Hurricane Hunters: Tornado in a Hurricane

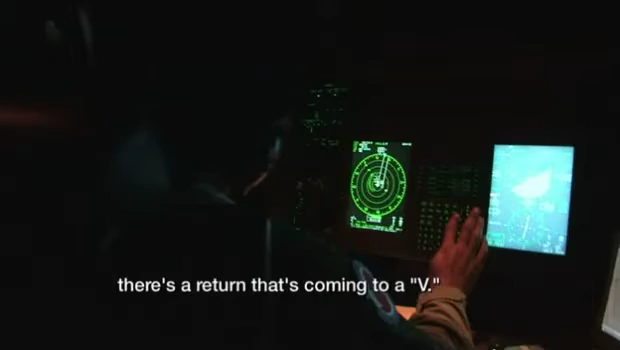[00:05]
There's a return that's coming to a V. I don't like that. I've seen something that I've never seen before.